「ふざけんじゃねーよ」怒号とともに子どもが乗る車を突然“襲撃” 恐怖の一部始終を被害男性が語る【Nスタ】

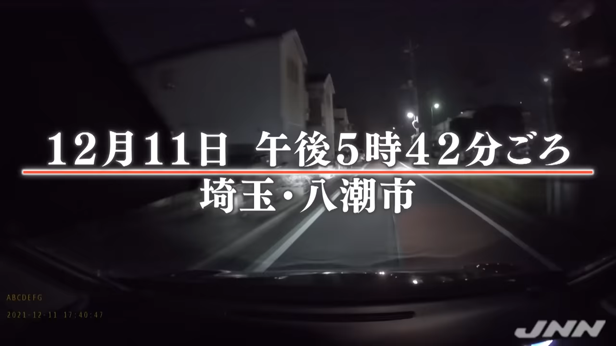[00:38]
埼玉県八代市の片側一車線の道路を走行する車のドライブレコーダーの映像です
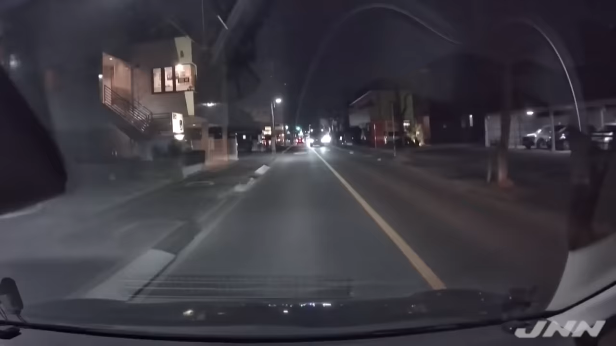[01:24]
先ほどの車が強引に割り込み行く手を阻みますそして車から降りてきたのは単発の男ここから恐怖の時間が始まります土豪とともに響き渡る鈍い音